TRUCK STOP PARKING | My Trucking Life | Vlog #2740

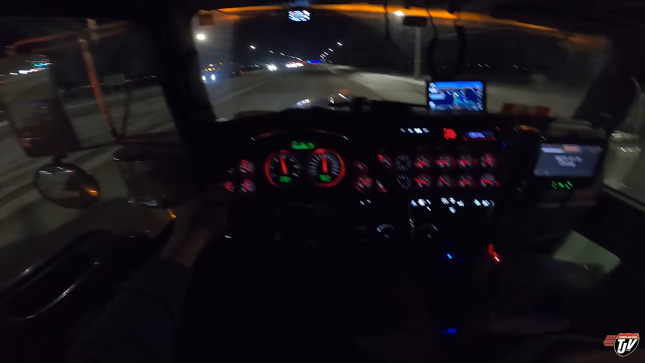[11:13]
I've only driven 670 kilometers today. what is that, like 360, 370 miles? And I've only got an hour and 15 minutes left on my 16-hour day. That's how much time I spent outside, tarp strapping and waiting. So I'm stopping just up the road at the Flying J.
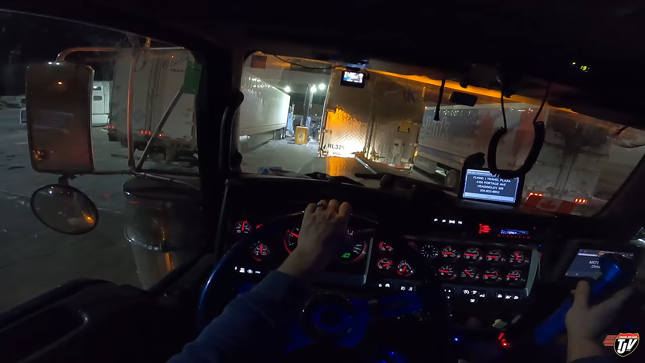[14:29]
Hopefully that means they're actually gonna move and not go inside and have supper. Oh, they're not hanging it up. Yeah, it goes right there, bud. Right on the right. Yep, just hang it. Yeah. Awesome. All right. Oh, they're gonna do their reefer now. Shoot. This guy's parked here. He's not even fueling. He's just parked there.
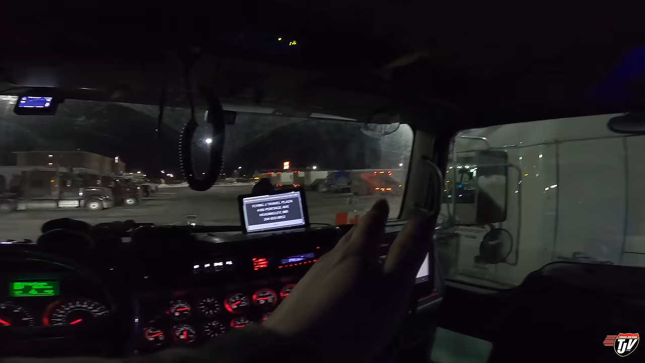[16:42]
I think Old Blue will be safe here.
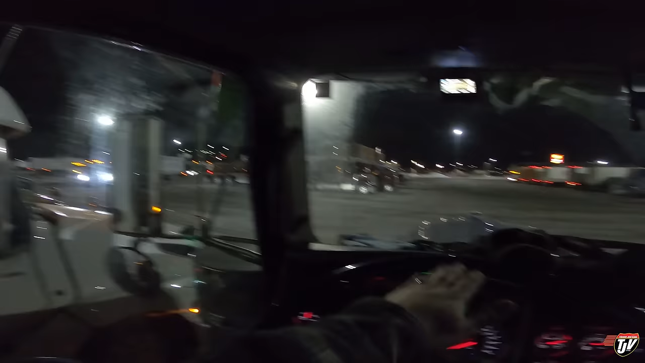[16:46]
Still makes me a little nervous. I'm not gonna lie, I don't like parking at these busy truck stops. But we're gonna do it tonight.
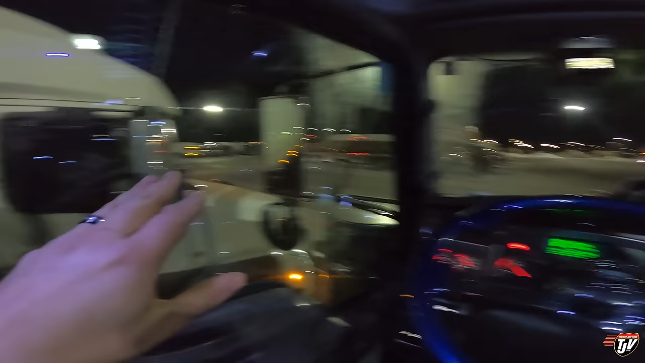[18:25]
And I don't like parking in these spots over here that are right in front of that row of trucks there, because you'll see, if you've been to these truck stops, you know exactly what's going to happen.
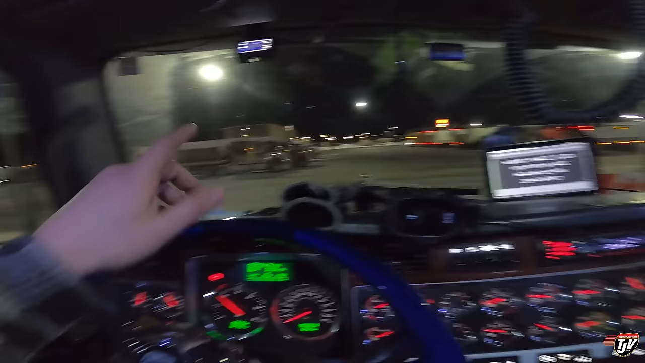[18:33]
That's the end of the parking spots, right? That last truck is already outside of a parking spot, I think. He made a spot on this side already, which is fine because these guys can still get out. Now, what's guaranteed to happen is trucks are going to come and park beside that truck there. Probably at least two of them. Now, if that happens, this guy beside me is still fine. He can still get out, which is good. But all the trucks beside him are stuck now.